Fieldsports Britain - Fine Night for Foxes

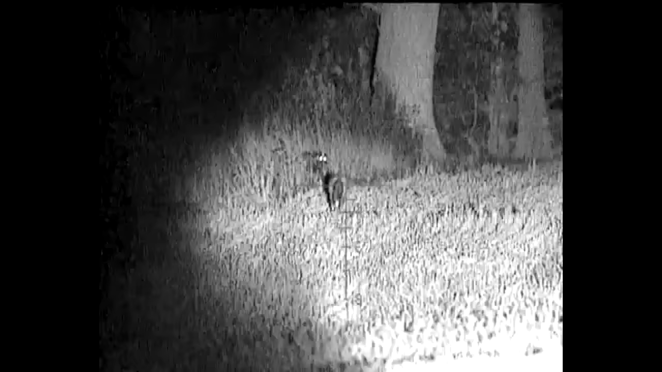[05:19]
And it really is tricky in a situation like that because you've got to try and pick your fox and hope that they stop.
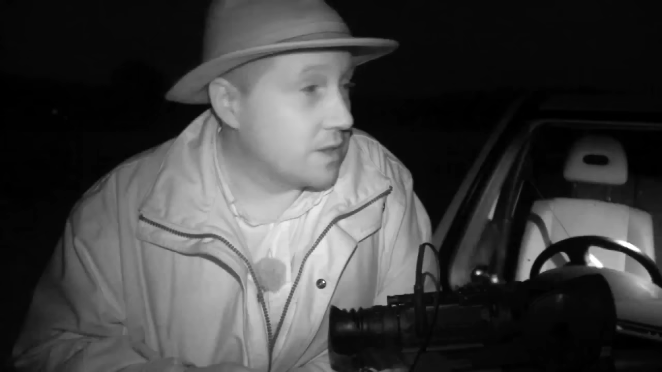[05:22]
But with the first shot the others went.
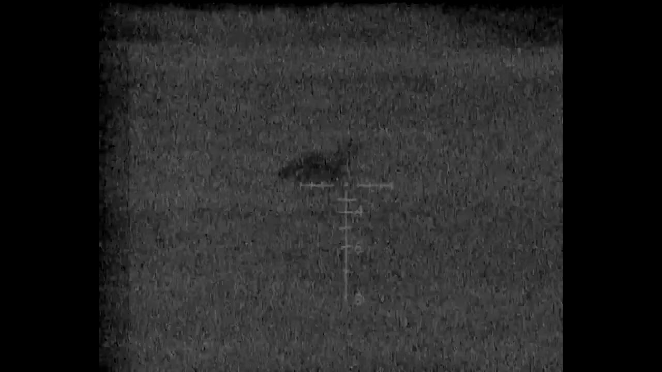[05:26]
And then with the second shot we had another few coming in and again they cleared the field. Which is a shame. The second one was absolutely beautiful.
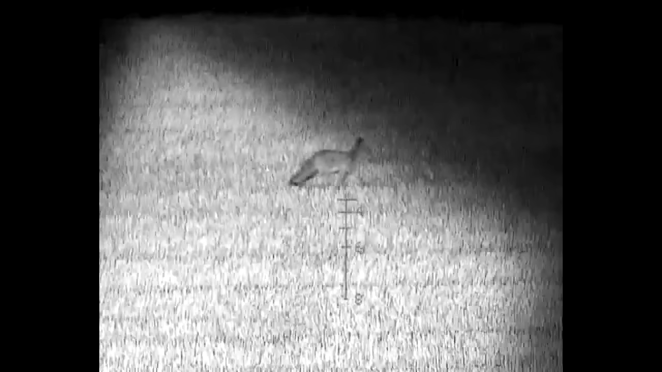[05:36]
I started following that with no illumination whatsoever.
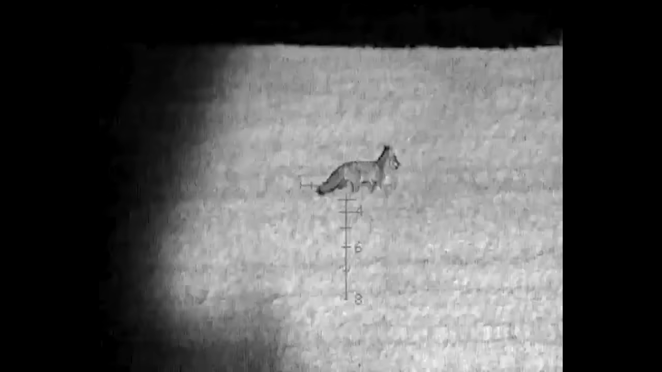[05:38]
I mean it's quite a bright night anyway.
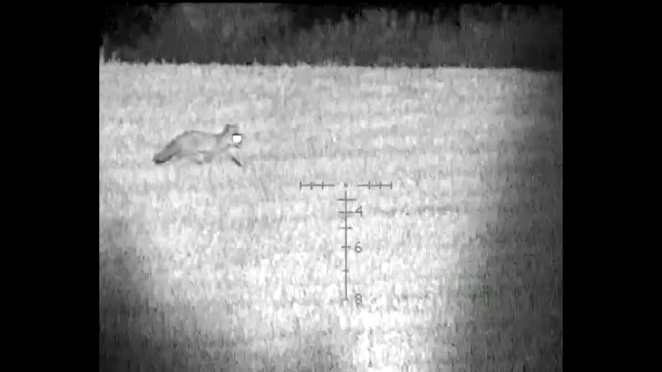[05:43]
I could have shot the fox quite easily.
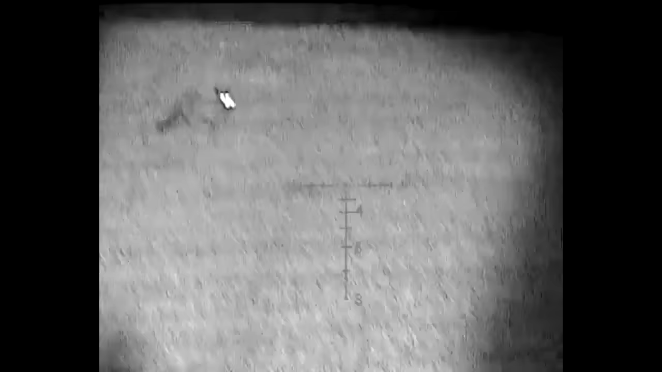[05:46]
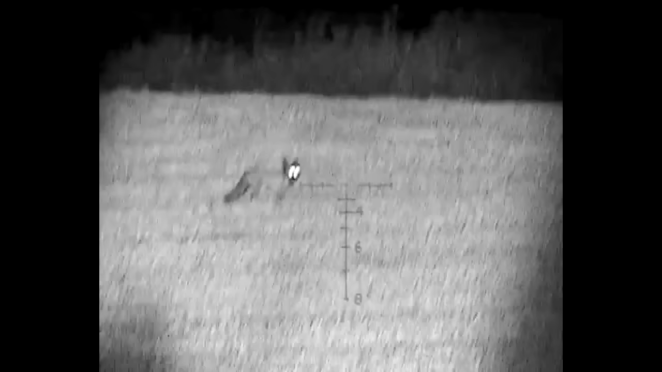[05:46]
It was just tracking across there.
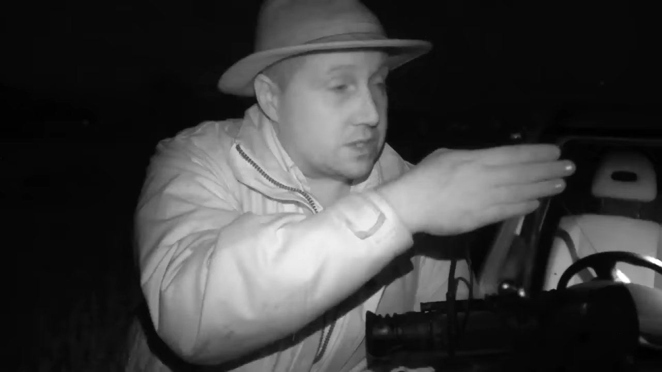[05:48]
And then Andy put the illumination on it.
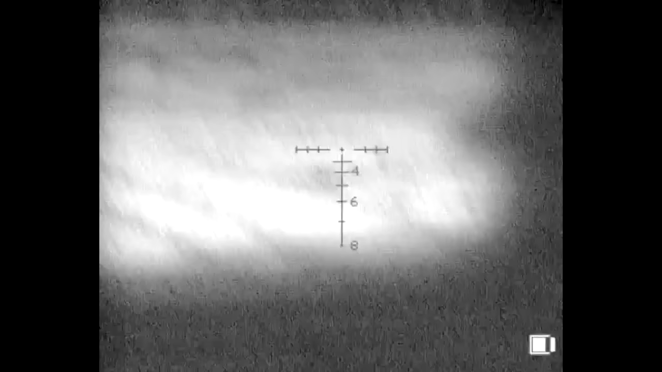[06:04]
Our next fox works its way up the field through the bales, then turns tail and runs,
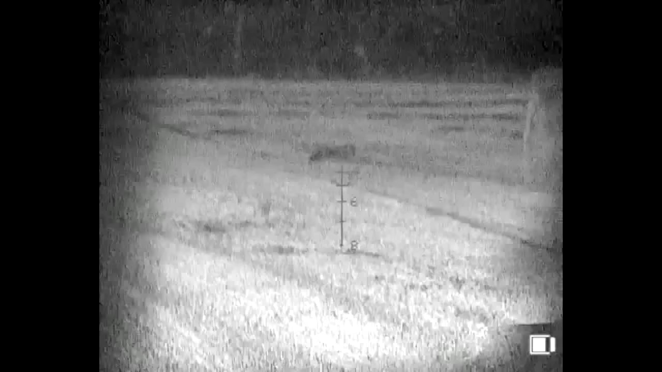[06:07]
only for Roy to make the most of a seconds hesitation.
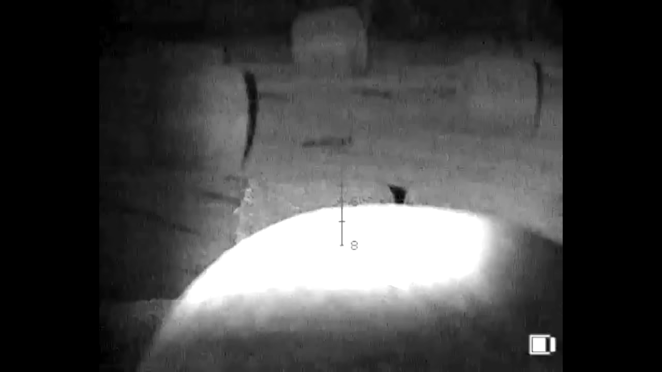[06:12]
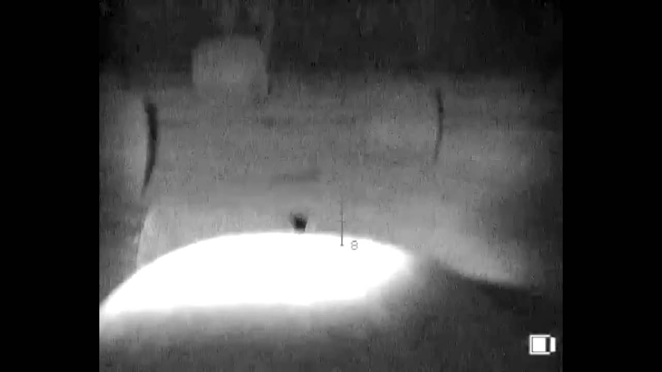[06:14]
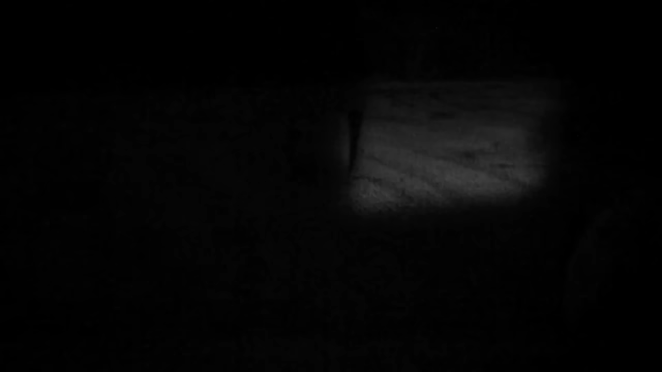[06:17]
Probably just about 200 maybe a little bit further off than that. And just stopped for a second.
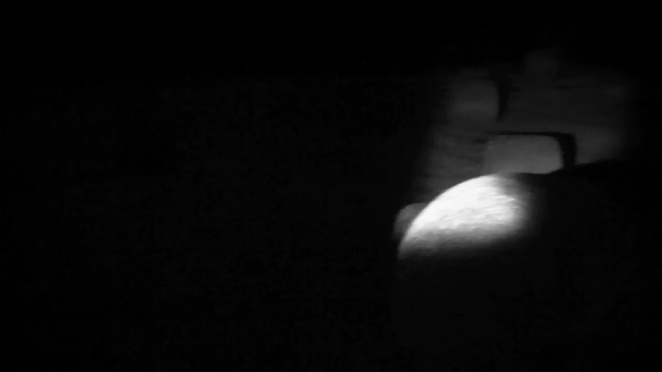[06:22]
So we managed to shoot him there. So very, very good. Again, thoroughly impressed with the scope.
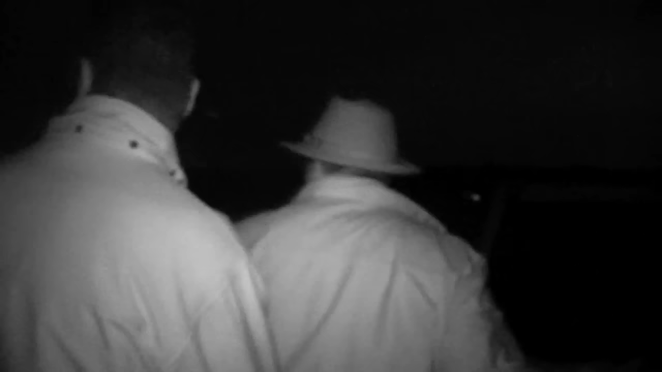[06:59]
There's always time for one more fox and the last field gives us two. The first Roy shoots without additional illumination thanks to the near full moon.
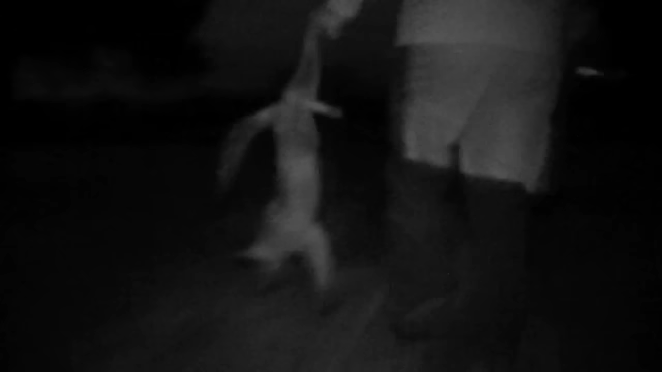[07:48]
So I'll have to thank Paddy for that one again. It was a very successful night's foxing with a new rifle and new technology giving Roy even more of an edge,